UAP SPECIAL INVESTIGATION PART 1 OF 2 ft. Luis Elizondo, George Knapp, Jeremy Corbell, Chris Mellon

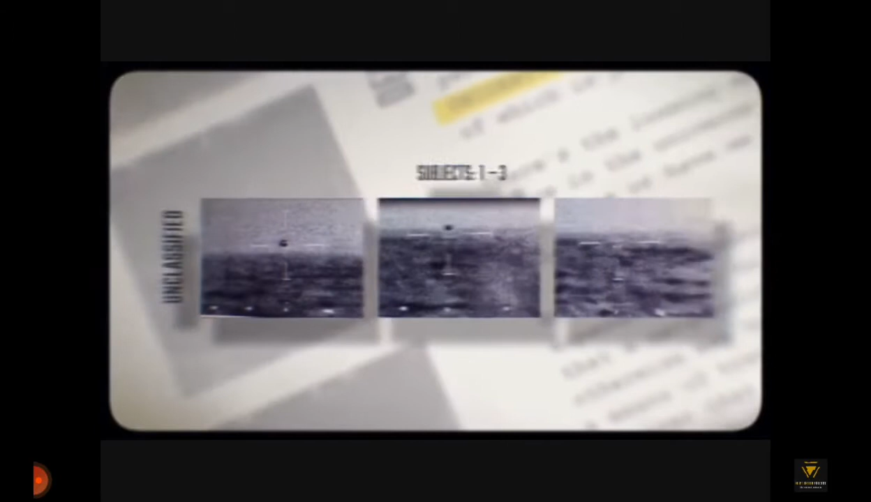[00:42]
some might say paranormal or supernatural how does anybody survive the crushing
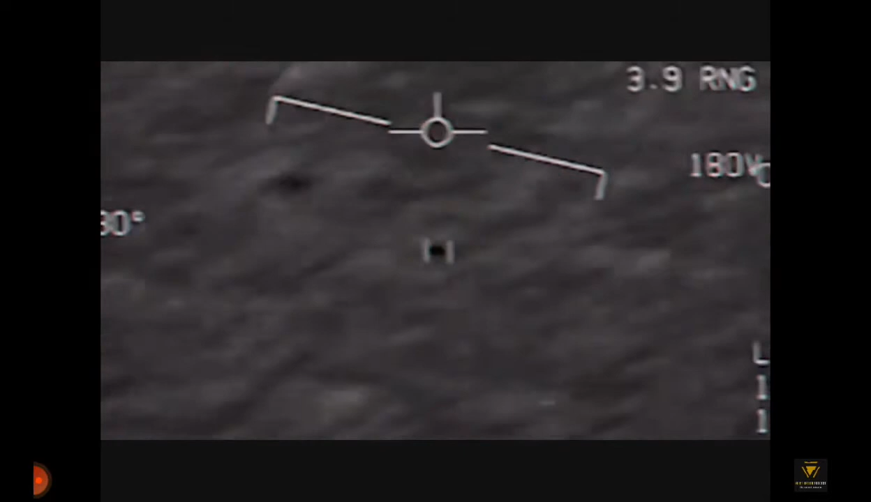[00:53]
forces that would be generated by that kind of acceleration the videos chronicled in the pentagon report and witnessed by pilots
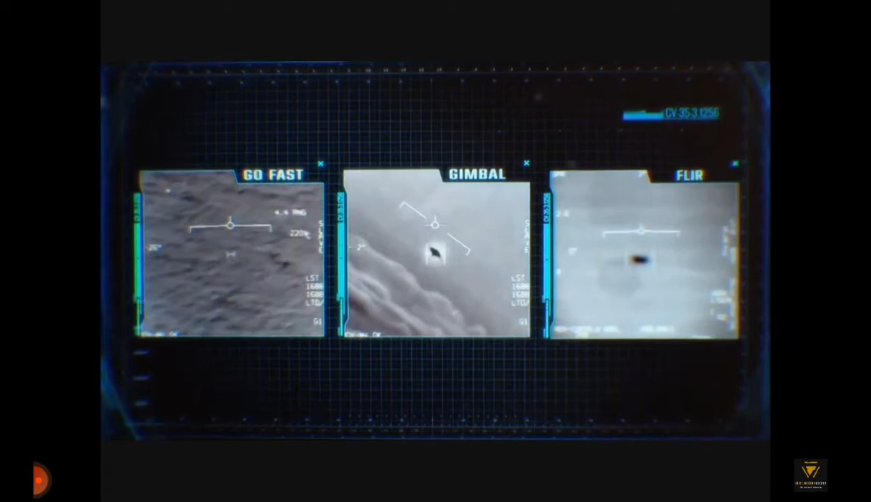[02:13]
videos which it acknowledges are unidentified aerial phenomena some incidents include videos showing objects that defy human technology what we're seeing are objects descending from 80
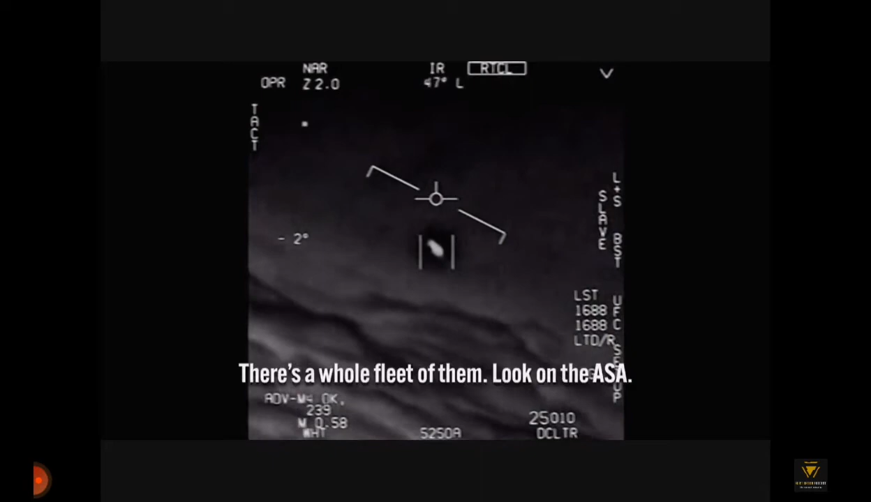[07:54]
bro there's a whole fleet of them look on the asa oh my gosh they're all going against the wind the wind's a hundred point out from the west that's not that stuff is it that's not
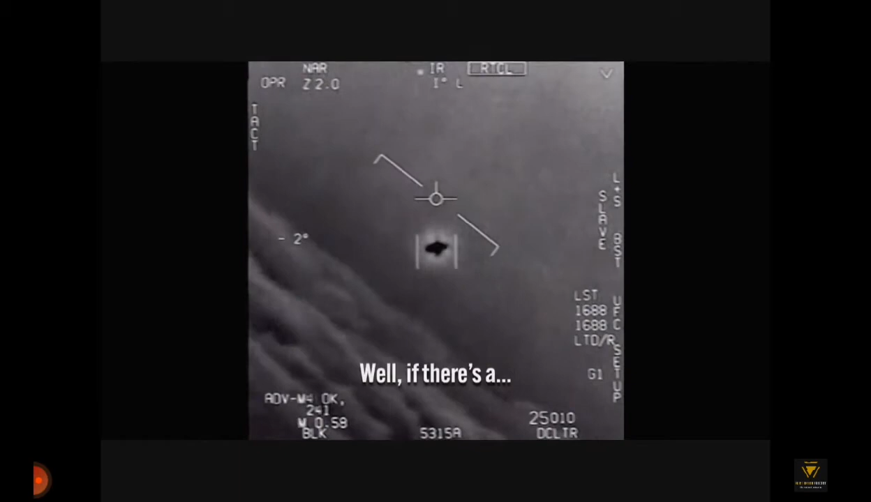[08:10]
it didn't appear to be um an outline of an aircraft no skin of the vehicle no no
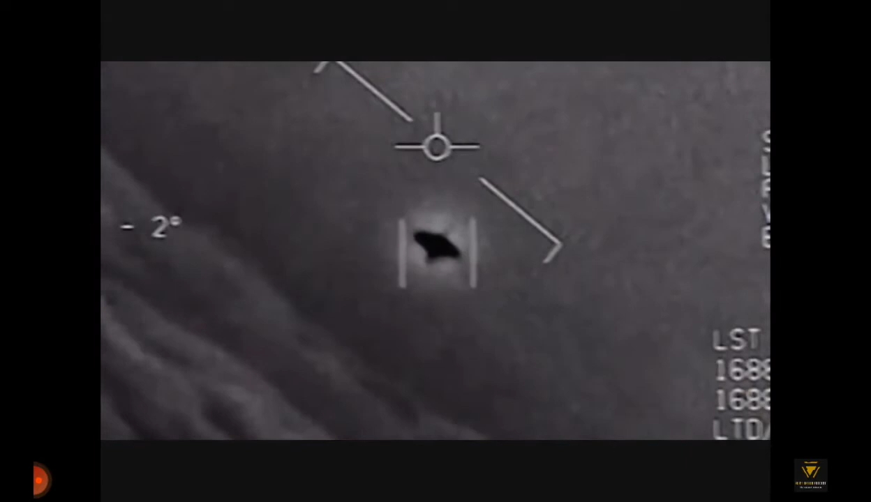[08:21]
real shape even i would say uh certainly no exhaust and that's what we'd be seeing whether they were in motion or not one
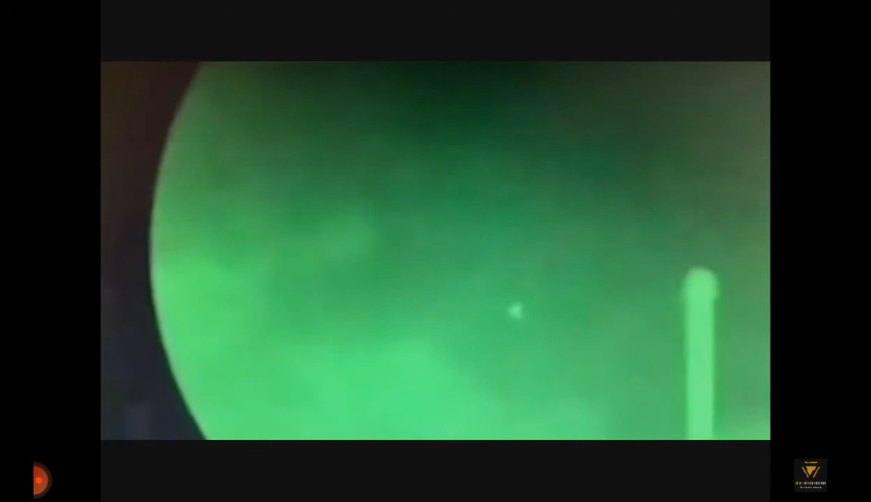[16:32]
ufo swarm with 50 to 100 unidentified unknown you
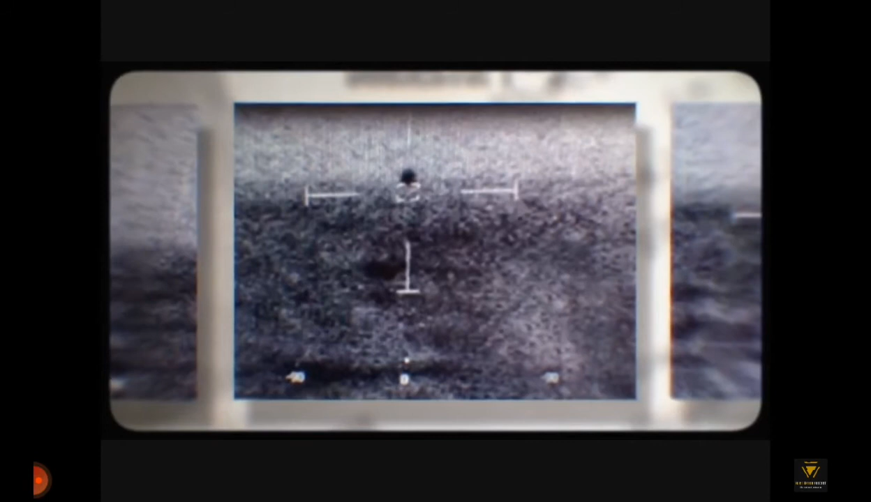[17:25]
another incident in 2019 the uss omaha was stationed off the san diego
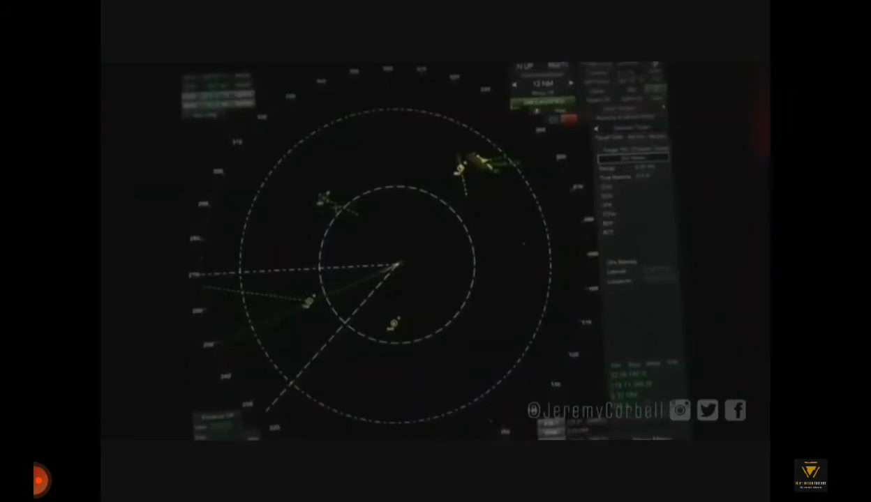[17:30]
coast this radar video shows multiple objects swarming the ship as many as 14 when suddenly one of them just disappeared so you see here
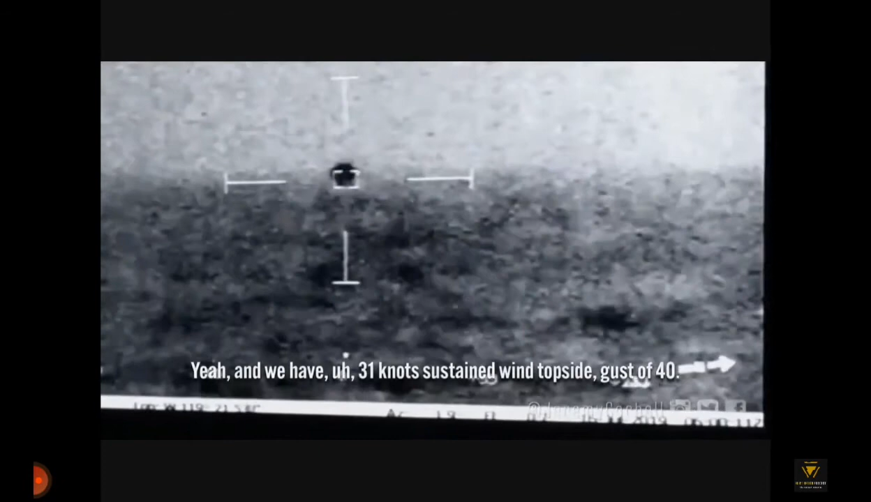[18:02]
what was splashed mark bearing a rain attempts to search the water for wreckage were ineffective this submarine was sent to look for wreckage
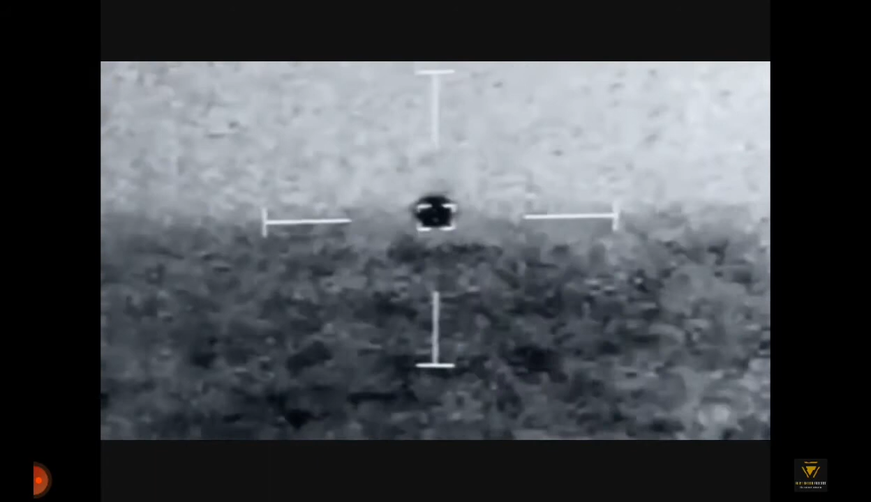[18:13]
or the vehicle and they were unable to find any of that they say splash splash doesn't mean it's splash it means that they believe it went
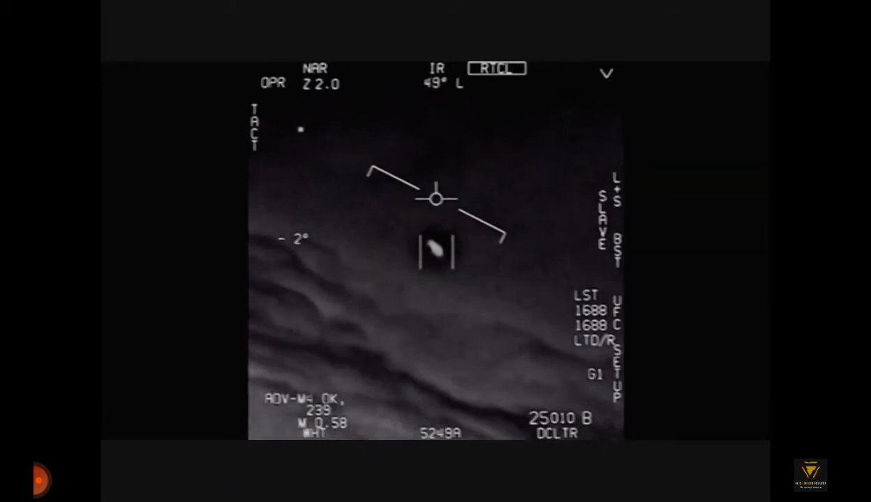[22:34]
but electro-optical devices and and also from uh radar data and that these things were operating with impunity within controlled u.s airspace in his resignation letter
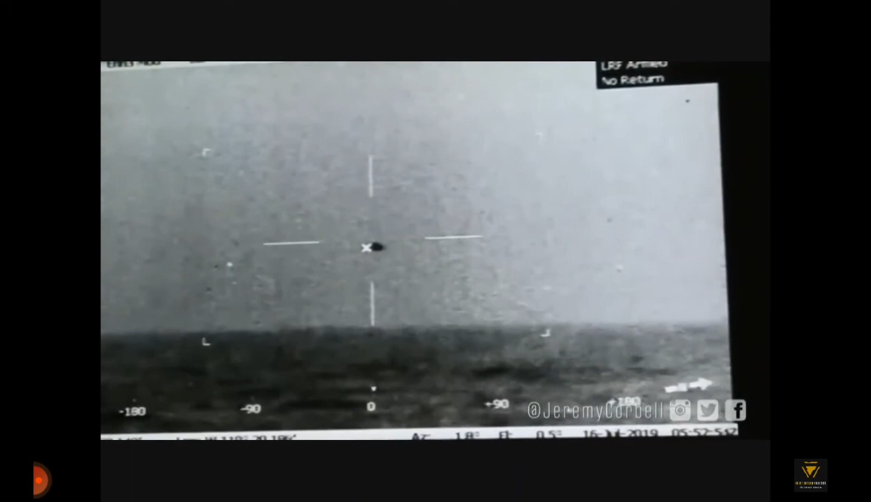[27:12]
you've now seen government slides thermal imagery and radar footage from the uss omaha in july 2019 of what the pentagon has confirmed are ufos hovering above the ship a hundred miles off the coast of san diego
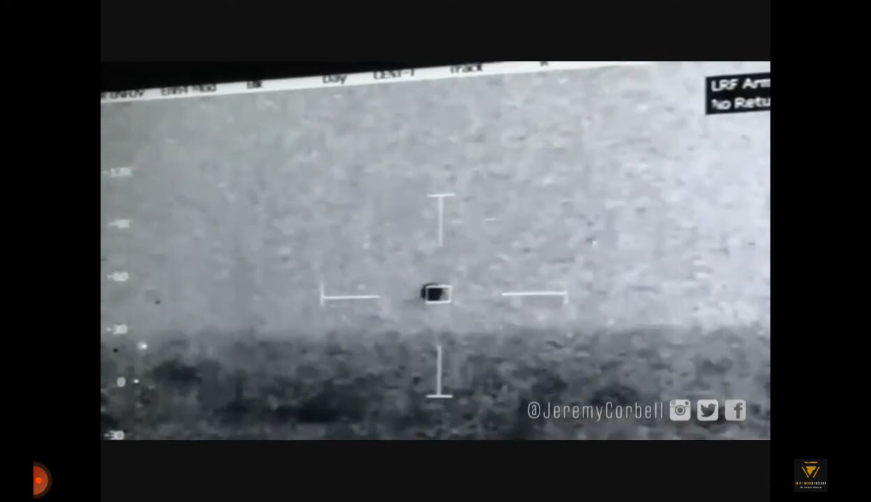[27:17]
but no one has seen video of this event until tonight video